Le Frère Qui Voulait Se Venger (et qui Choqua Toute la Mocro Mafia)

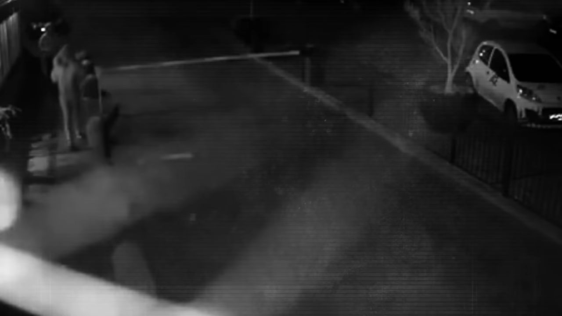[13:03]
Ils portaient des souhaits à capuche et se cachaient dès qu'une voiture passait par le portail. Ils n'avaient pas encore repéré la voiture qu'ils cherchaient, une Mercedes blanche.